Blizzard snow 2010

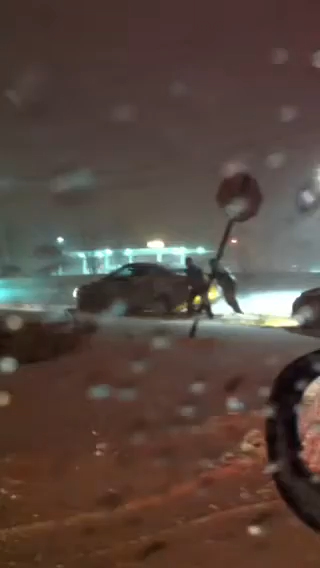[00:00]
Look, all cars are stuck. Look at that. My God, it's really a bad snowstorm here in New Jersey. Look at his butt showing.